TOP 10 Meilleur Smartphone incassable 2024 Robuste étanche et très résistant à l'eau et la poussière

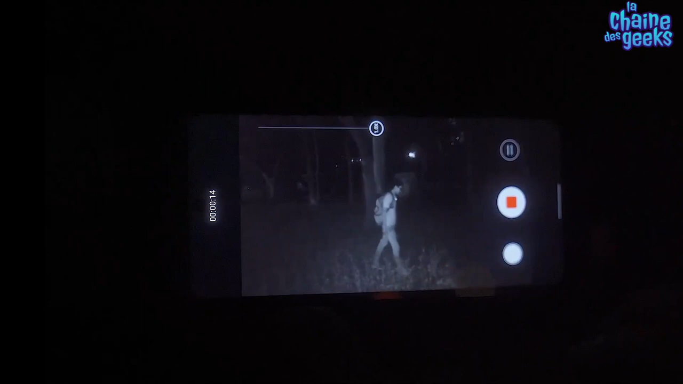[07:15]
Oubliez le souci de casser votre téléphone et de vous perdre lorsque vous sortez. Rencontrez le CAT S62 Pro qui est un smartphone robuste avec un capteur thermique intégré de qualité professionnelle.
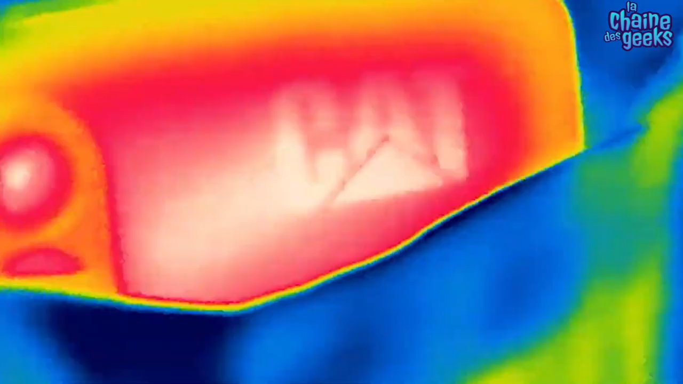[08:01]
Le CAT S62 Pro est un smartphone de qualité qui offre une excellente imagerie thermique et une protection contre toutes sortes de dommages.